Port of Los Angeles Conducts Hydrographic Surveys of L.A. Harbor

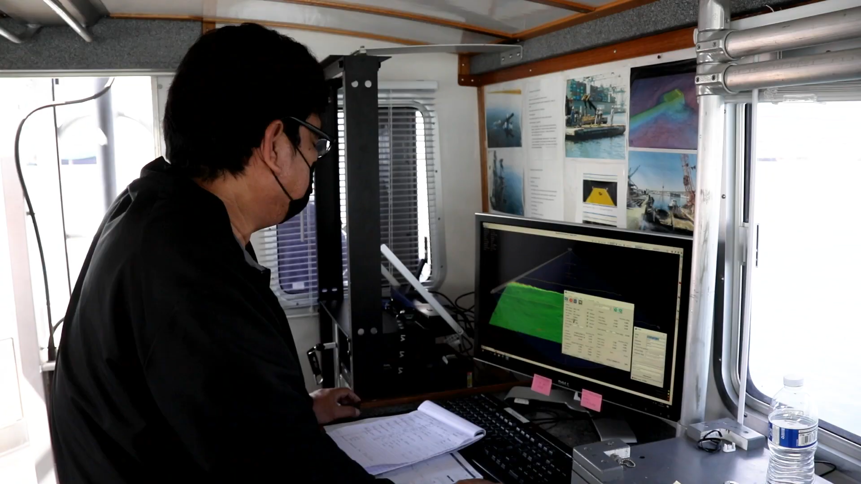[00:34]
The team members, consisting of Jamil Fernandez and Chris Waretka,
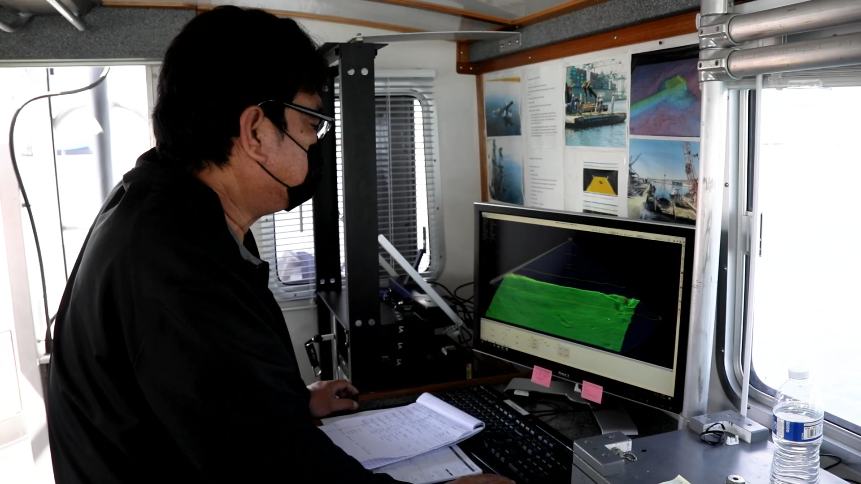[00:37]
use a data collection system comprised of several pieces of equipment.
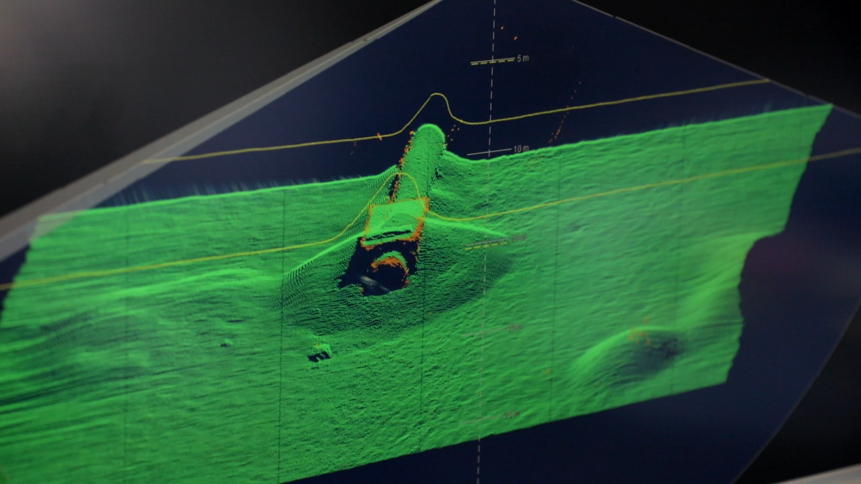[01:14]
and measures their two-way travel time to the seabed and back up to the echo sounder.
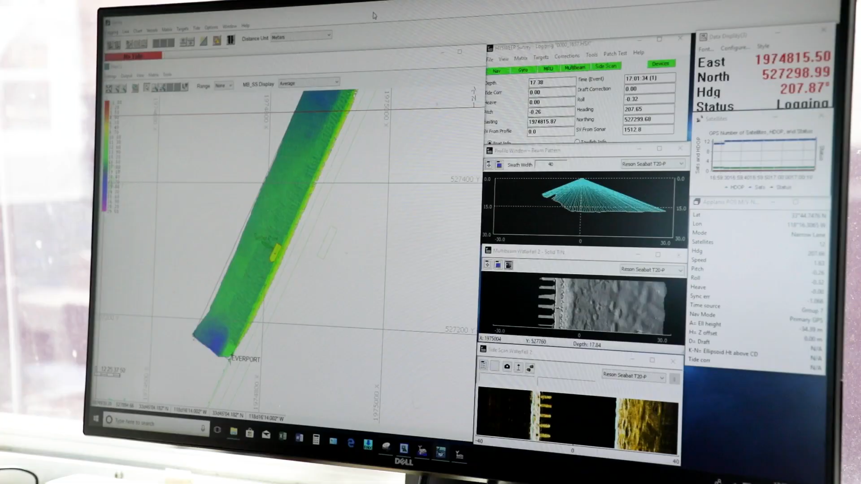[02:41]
It works much like a cell phone.
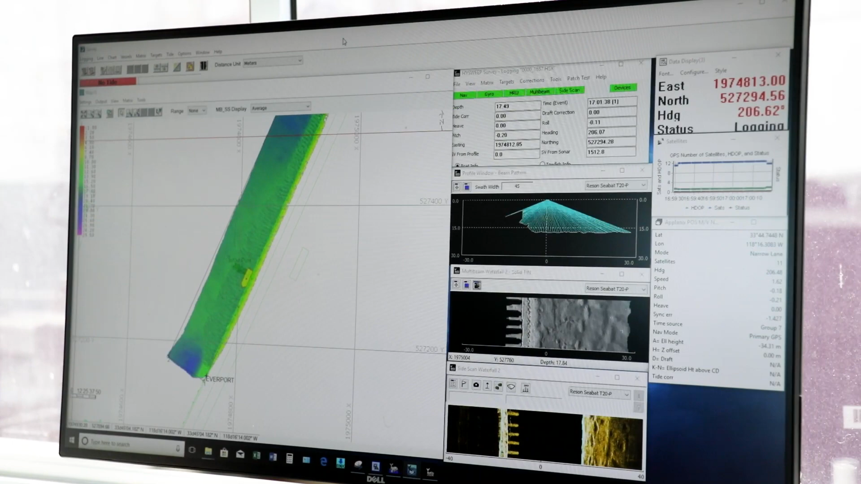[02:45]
Cell phones have similar instruments in them that allow it to sense when its orientation is in portrait or landscape mode,
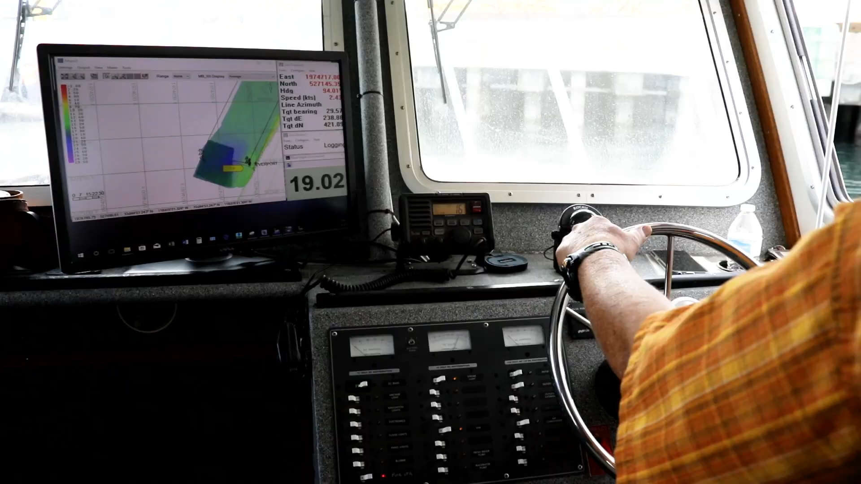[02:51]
or when it's being rotated as one is viewing a panoramic photo. The IMU is serving the same purpose, informing the system where the survey boat is pointing or rotating to at all times.
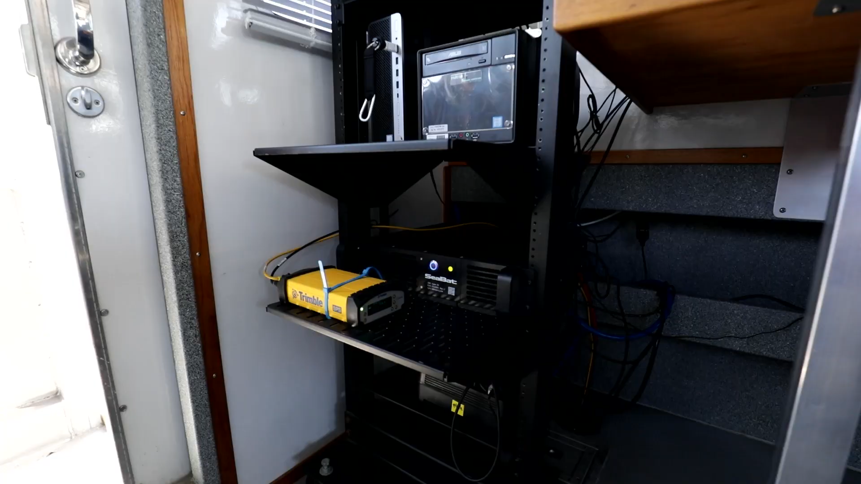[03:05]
The final piece of equipment is the sonar processor, or simply the brains of the system. It is essentially a computer mounted on a rack inside the cabin,
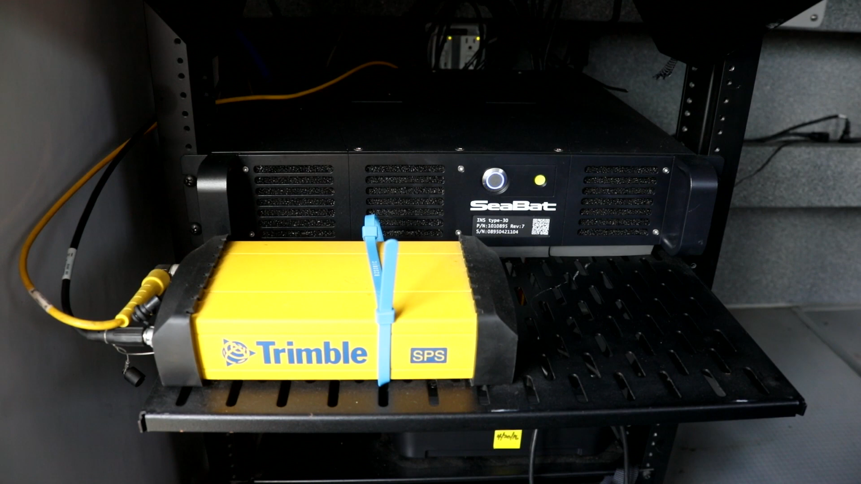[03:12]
with specialized hydrographic survey software. The sonar processor takes all this information, the depth of the seafloor, the location of the boat,
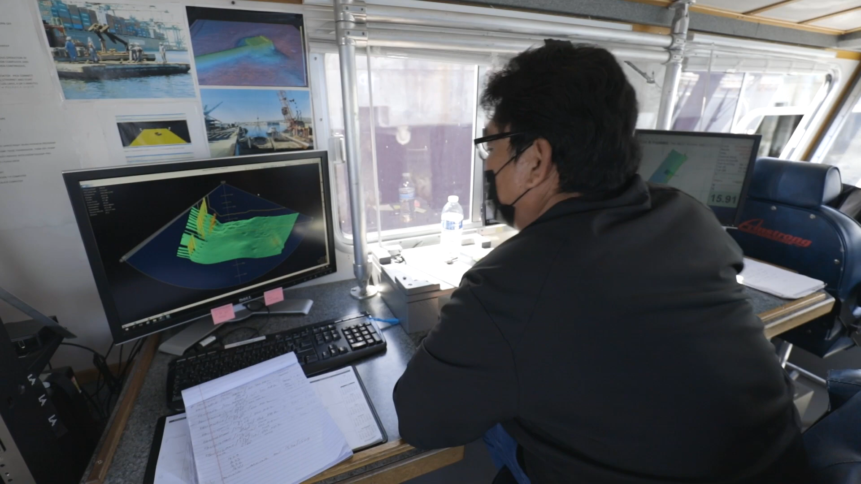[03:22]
and the vessel's orientation to obtain the seabed surface within about one meter accuracy.
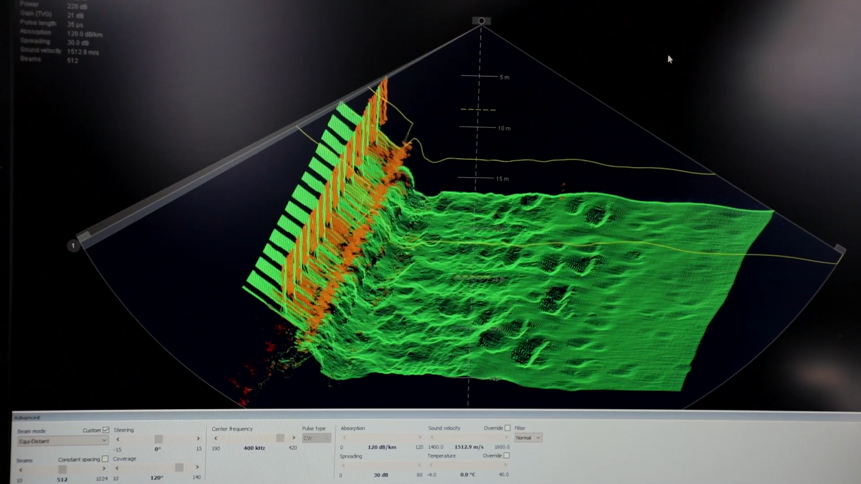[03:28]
The sonar processor also takes a rendering of the seafloor
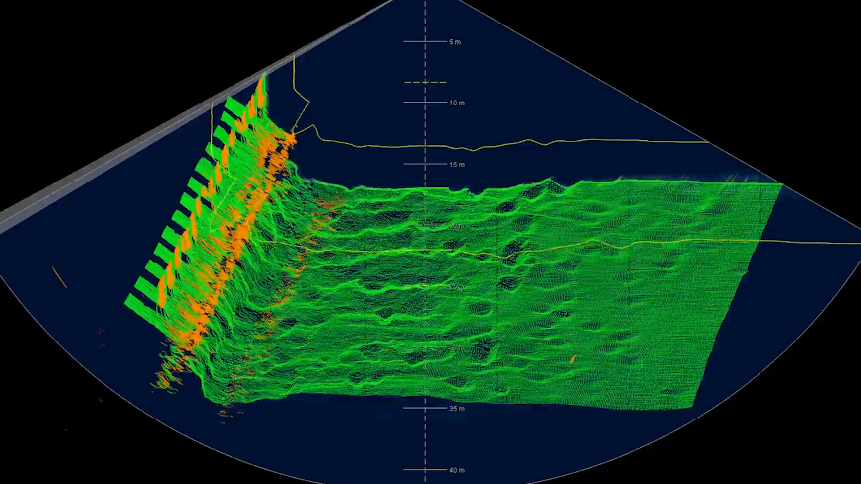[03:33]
that allows the hydrographic surveyor to essentially see what the seabed looks like in real time as the boat is passing over it.
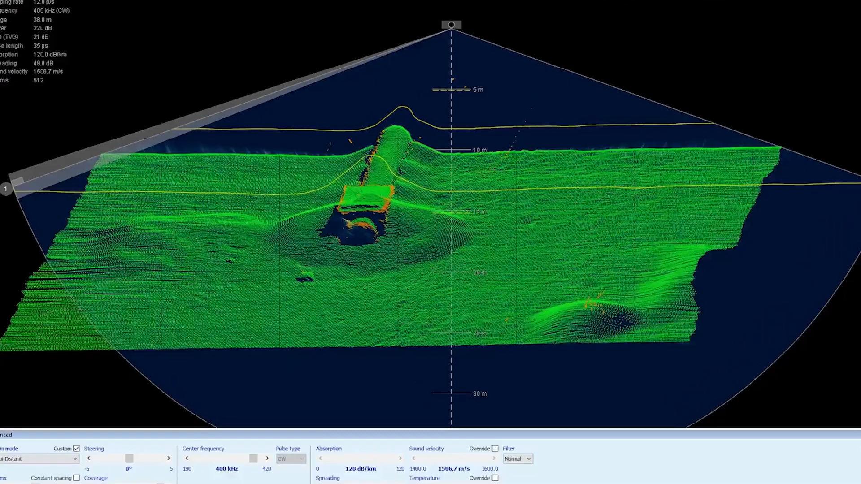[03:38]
The hydrographic survey crew will perform a number of parallel passes along the terminal,
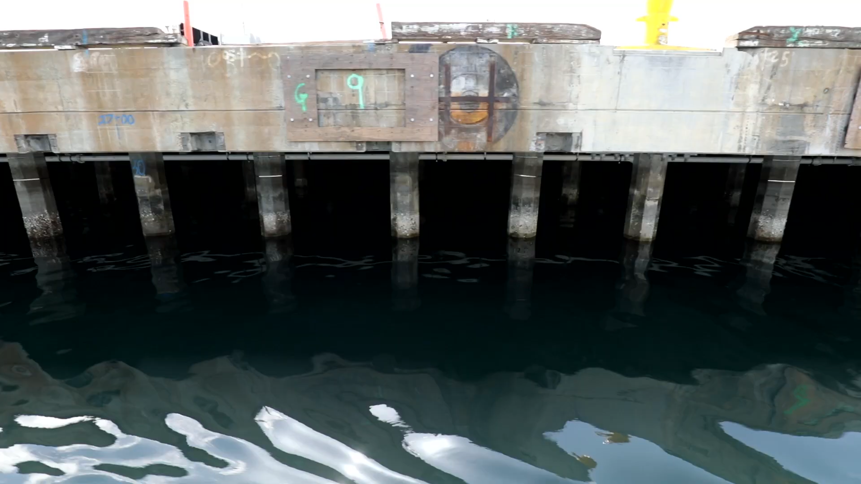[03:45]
similar to how one would make several parallel passes in the front yard when mowing the lawn,
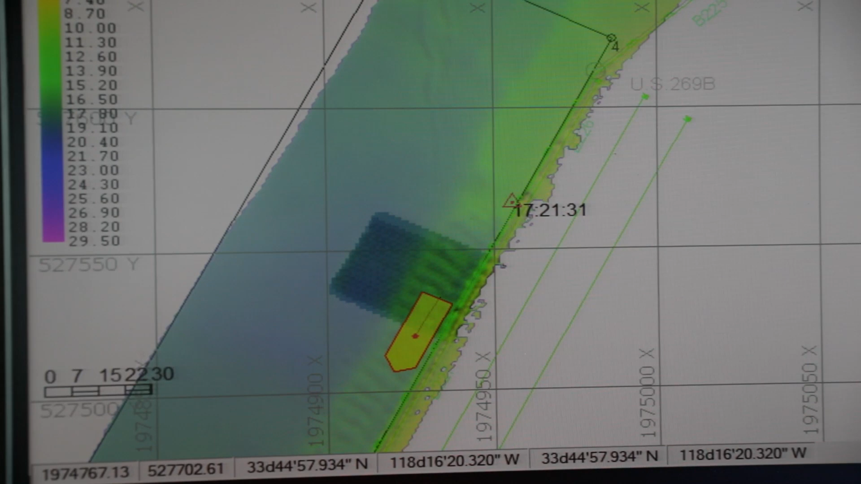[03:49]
until they've collected enough data to cover the entire length of the terminal and out to the middle of the channel.